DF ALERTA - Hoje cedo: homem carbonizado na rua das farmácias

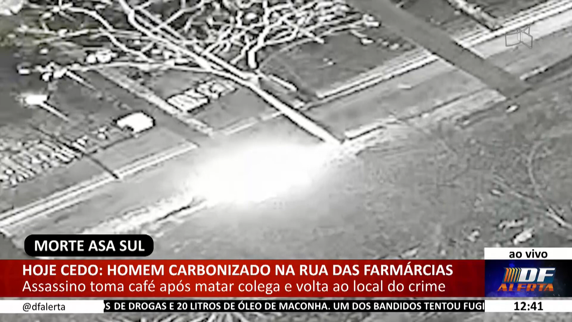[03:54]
Numa barraca de papelão, colocou os cobertores do Joelson sobre o corpo e tocou fogo com isqueiro. E depois fugiu até o centro próprio para tomar café. E esse Joelson também, ele tinha confusão com vários outros moradores de rua no local, né?